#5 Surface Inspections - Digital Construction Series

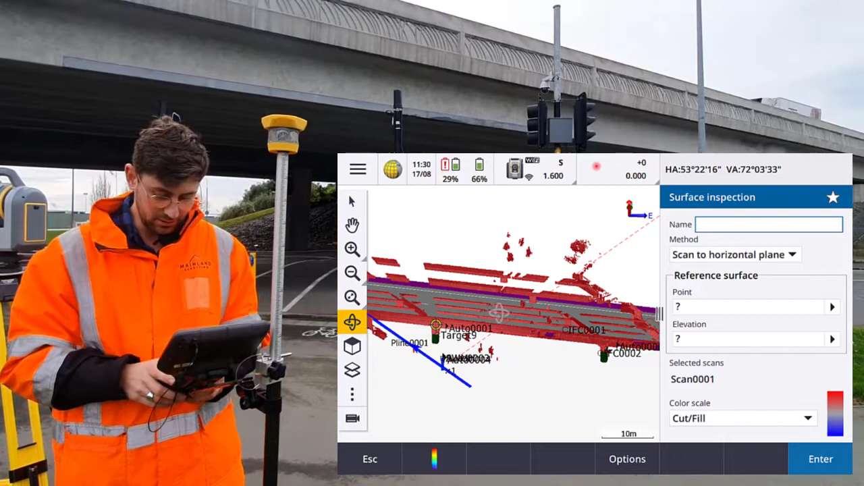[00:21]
I'm going to call it inspection one. And we're going to choose what method.
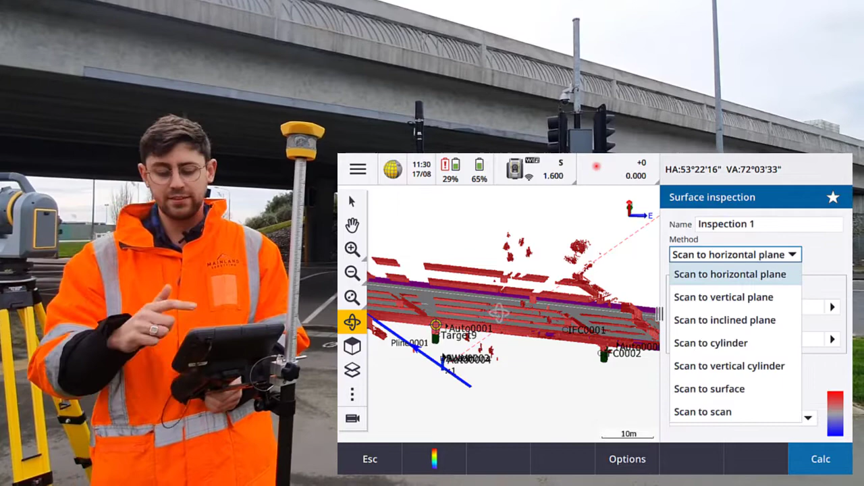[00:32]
Now there's a number of methods, but we want to choose the scan to surface comparison. So the reference surface, we have to now zoom into the map.
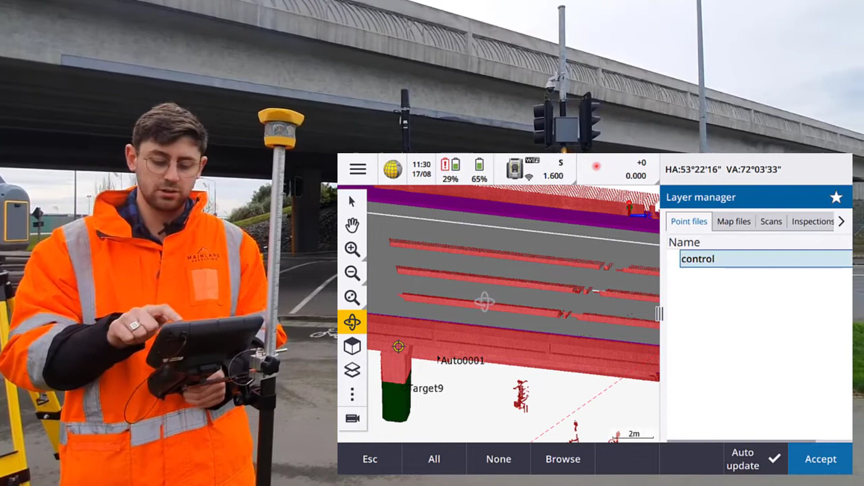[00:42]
I'm going to turn off my scan so I can see the surface a bit better. And I'm going to select that surface that I want to use in my comparison.
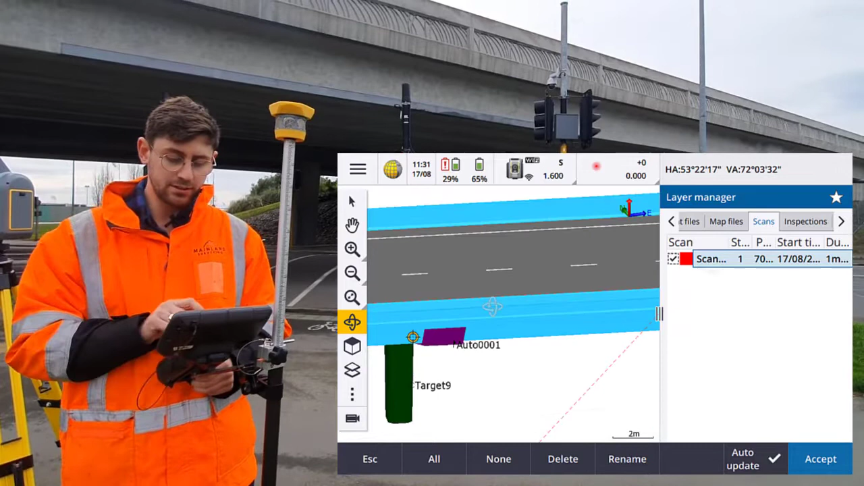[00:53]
Now I'm going to turn my scan back on. And you can see that's the scan we're going to use to compare it. Now we have a couple of different options for our color scale.
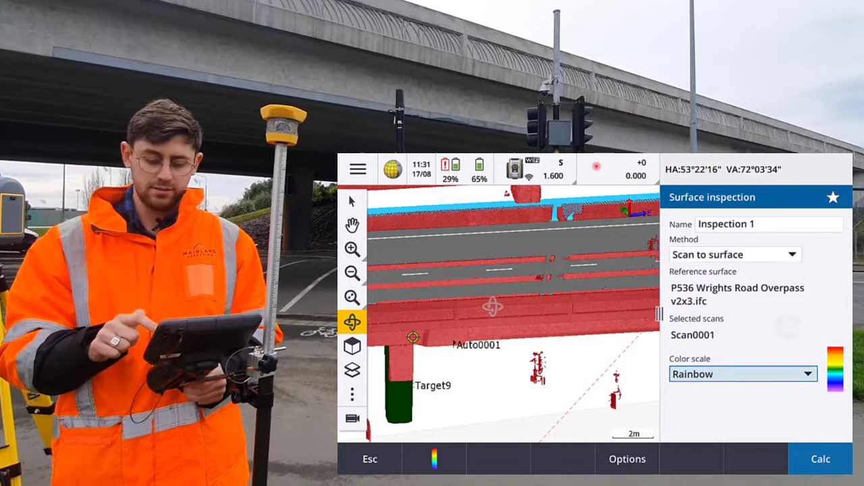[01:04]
So I'm going to choose the rainbow scale and tap Calc. So now that's going to do a comparison with all the points in the point cloud against that surface we selected from the IFC model.
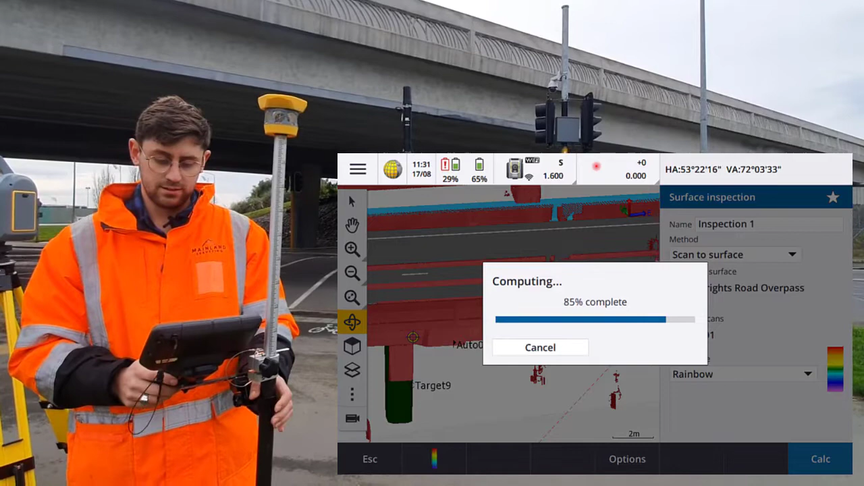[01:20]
Now you can see how that
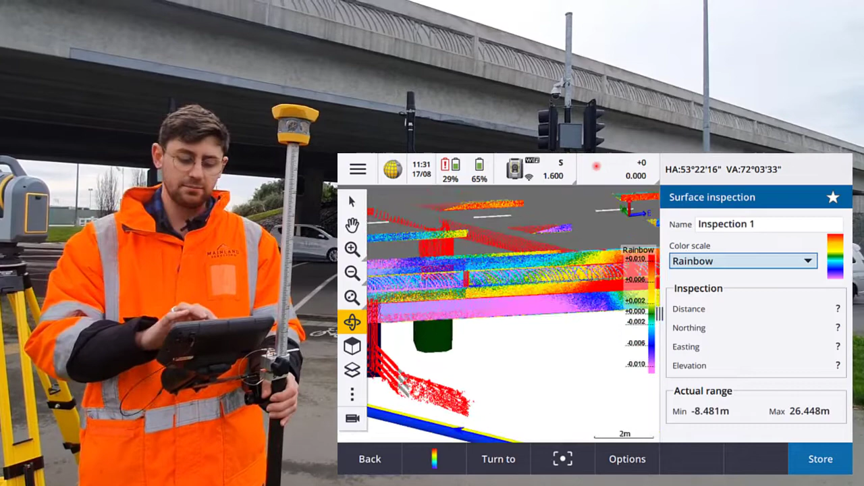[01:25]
model matches the point cloud.
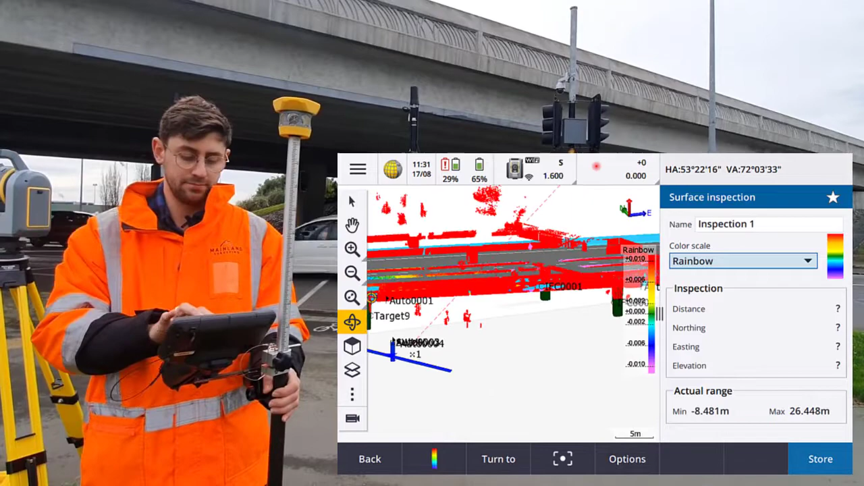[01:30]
So we have the ability, we can see the colors in the inspection. We can even tap individual points to get details about that certain area. So what we can do here is we can create a little bit of an infield report. We can tap the screenshot button to take a screenshot. We can even draw on that. We could select certain areas. For example, I could say this area and I could put in some text that might say needs
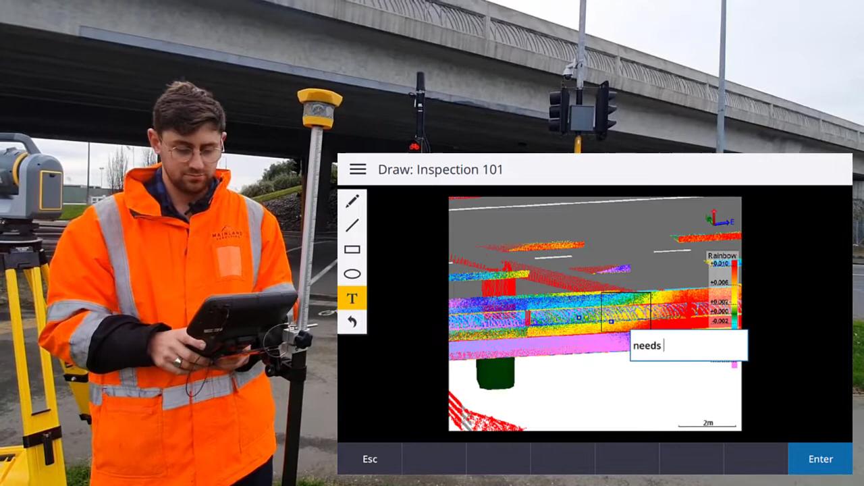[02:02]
shot grade. So now with that stored, I can actually use that in a surface inspection report that I can send out directly from the field if needed. A few other things we can do with this is we can choose points to turn to. So if there was an area that was too low, for example, or too high, if you were measuring shot grade on a tunnel, you could select that point in the map.
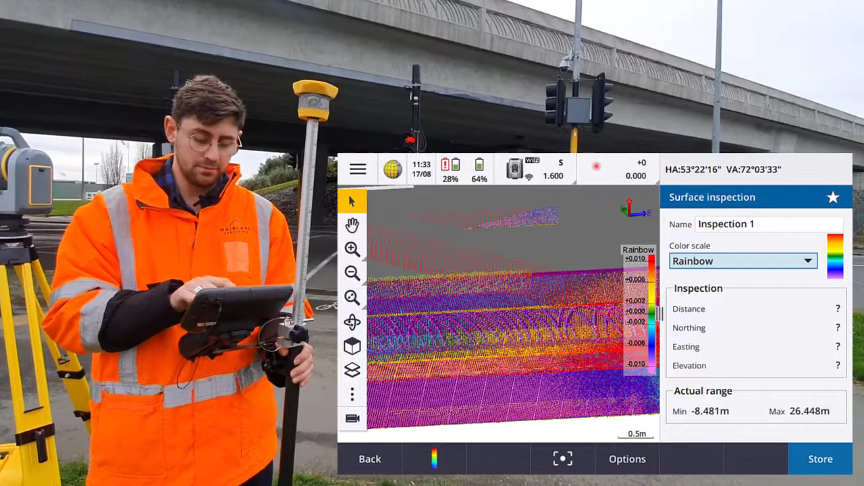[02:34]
So here I'm going to select this point. Go to the video and click turn to.
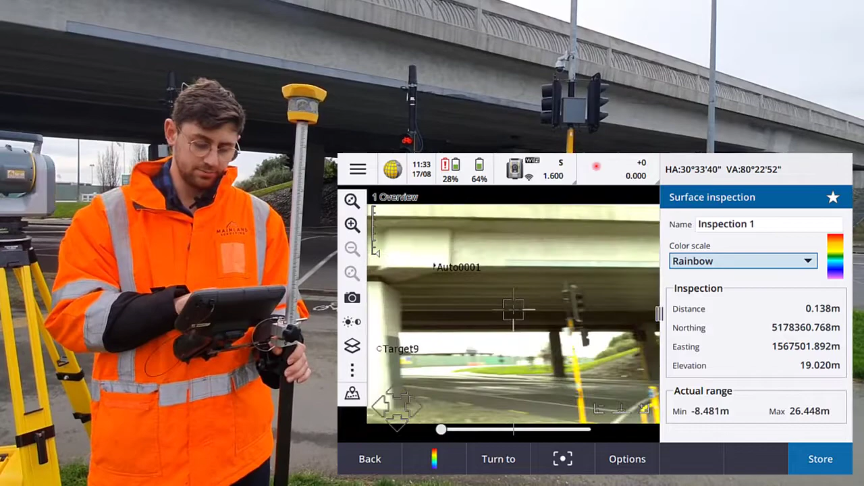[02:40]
And then you could turn on the laser. So I'll turn on the laser on this instrument. And you could, you know,
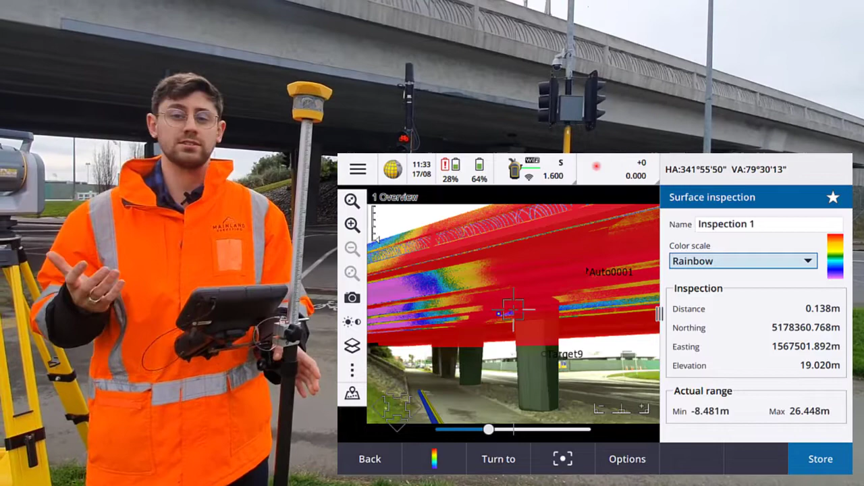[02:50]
point in real time to contractors on site what areas need remedying or what areas, you know, might be out of tolerance. So I'm going to store this point cloud, this surface inspection.
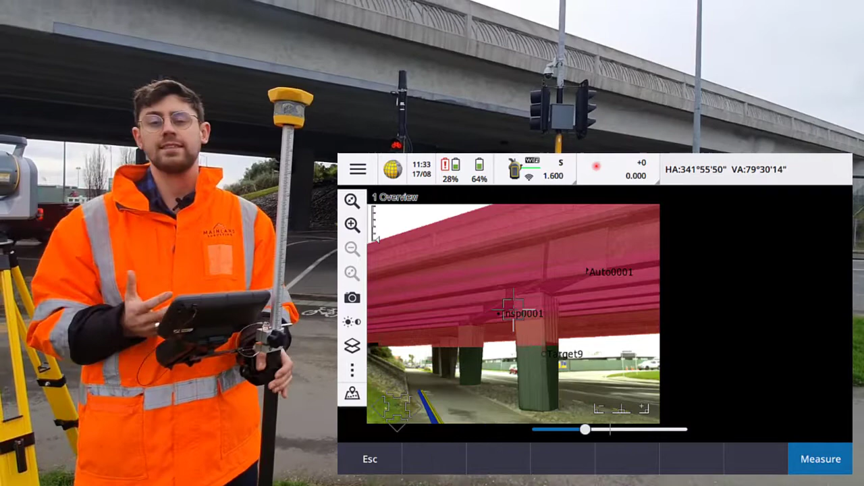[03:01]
And I can take that back to the office in TBC and we'll be able to view it there. Or I can turn it back on under my inspections tab if I need to see it again in the field.
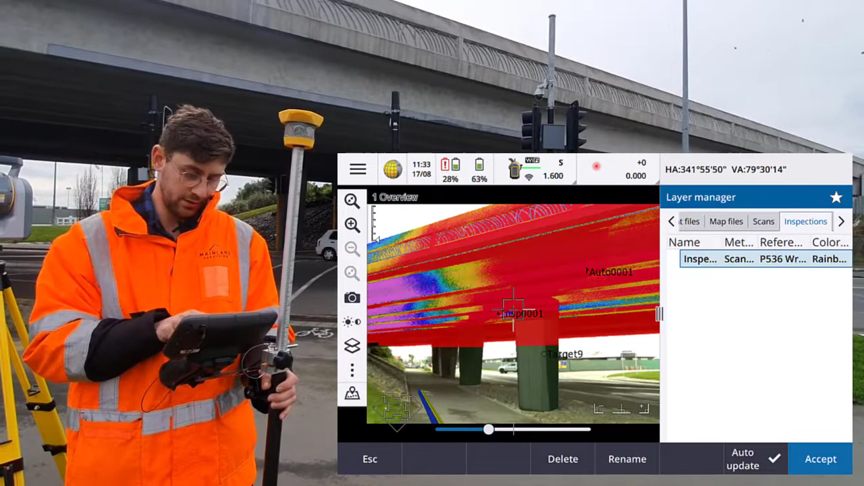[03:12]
Now if there's a certain area that you're interested in, or if your point cloud's a bit messy and you want to tidy it up, you can create a region and do an inspection against that.
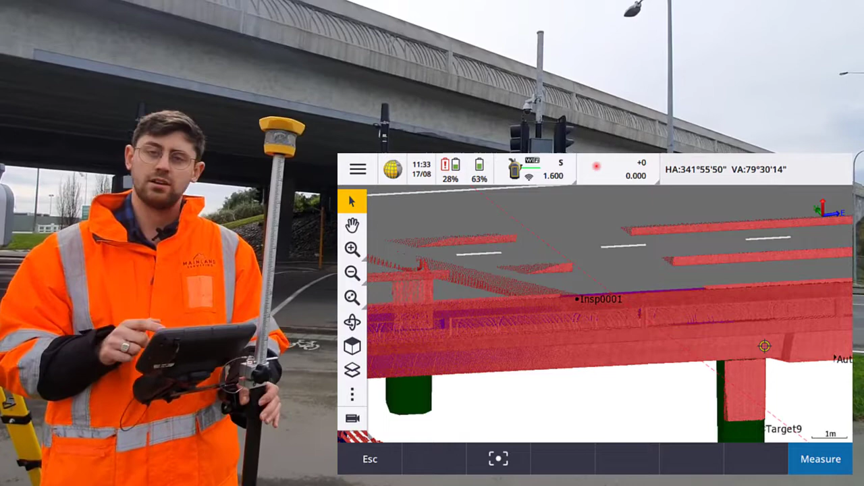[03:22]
So here I might just be interested in this part of the point cloud. I'm going to select that area in the map and click create region.
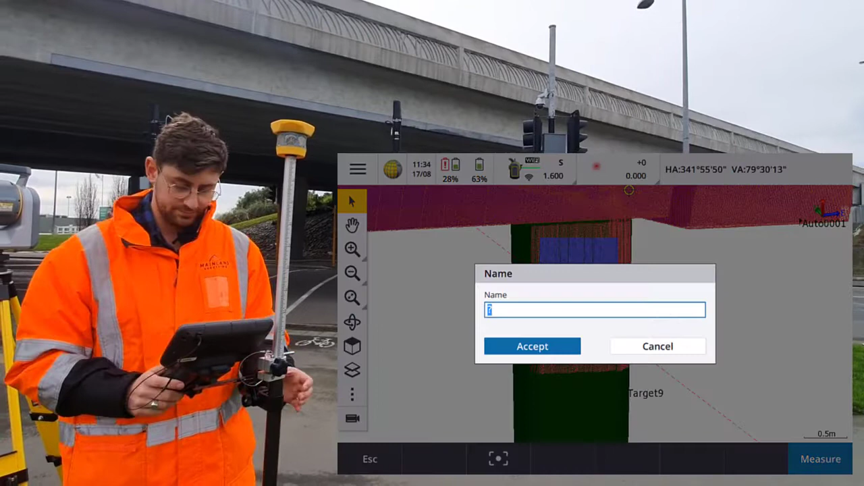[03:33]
I'm going to give it a name as C1 for column one and accept. So now when I go to my scans tab under layer manager,
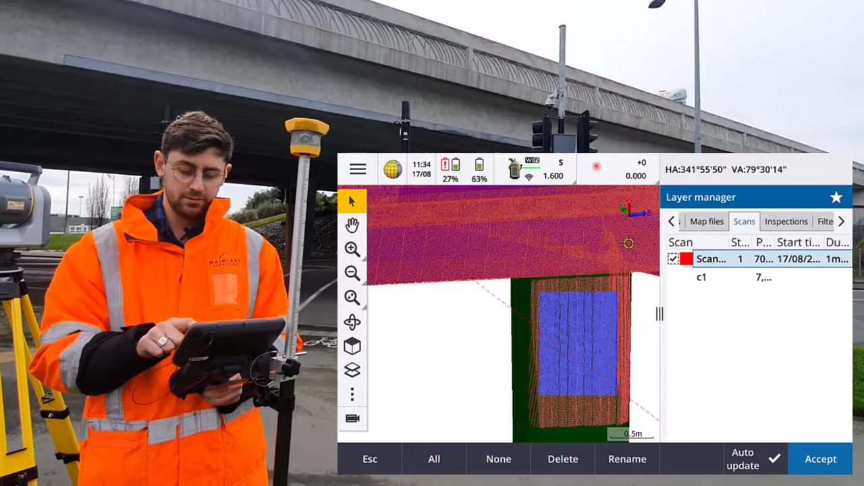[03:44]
you can see C1 is there and I can turn that on and now that's just that area of the point cloud.
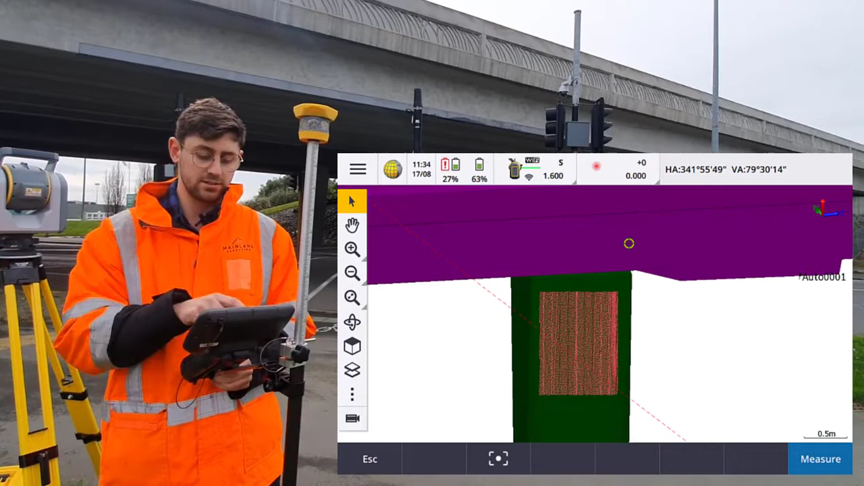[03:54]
So now if I wanted to do a scan inspection, I could do it just using that part of the point cloud.